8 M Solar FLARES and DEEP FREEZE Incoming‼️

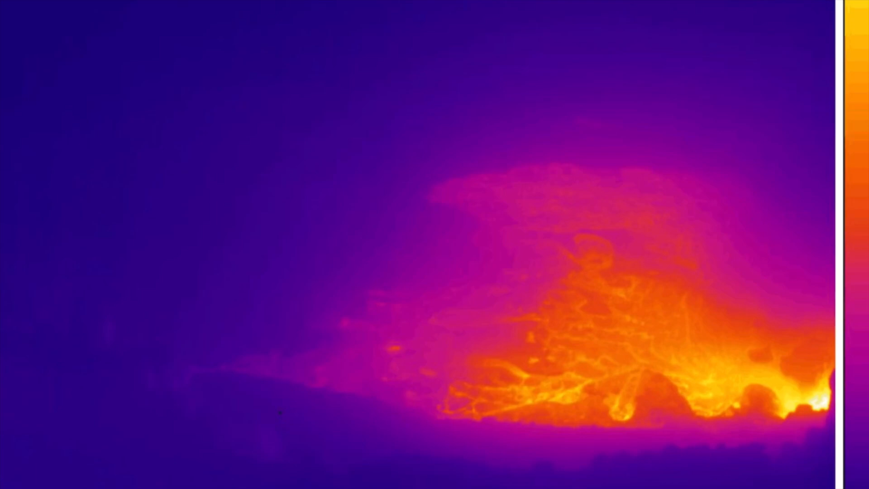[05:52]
Kilauea volcano. Looking at infrared imagery here of the caldera. As it is still spewing tons of lava onto the cooled surface of the summit.
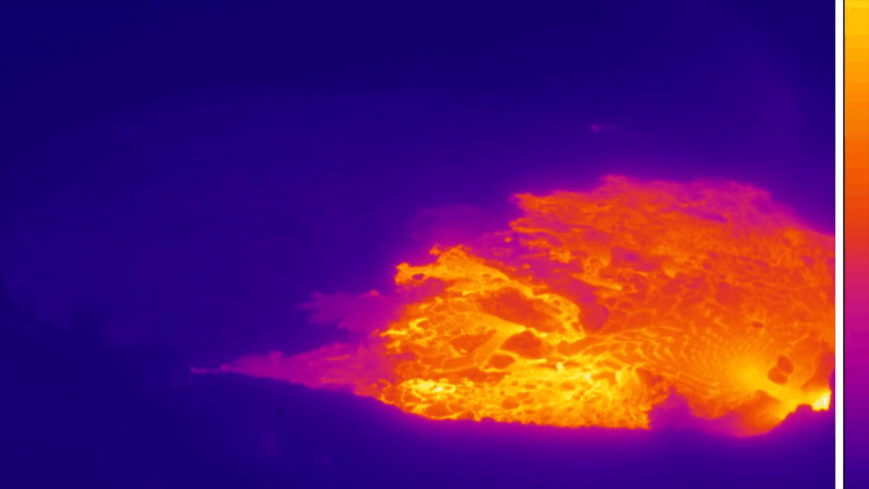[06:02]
There is a large fountain of lava in the right-hand corner there. Spewing lava probably about 30 to 40 meters tall.